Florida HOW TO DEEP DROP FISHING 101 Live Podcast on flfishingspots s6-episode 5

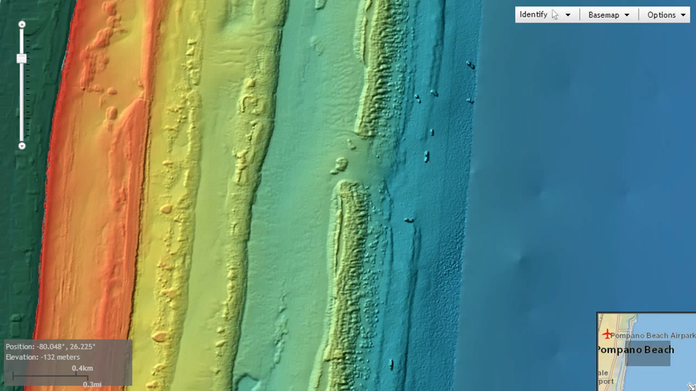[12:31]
obviously so that's kind of a ledge layout that we call a rollback with a hole or a rollback ledge the other things are divots which is an inverted uh inverted relief we call it or uh an in-op relief and it looks like a pinnacle jumped up out of that sand or out of that rock and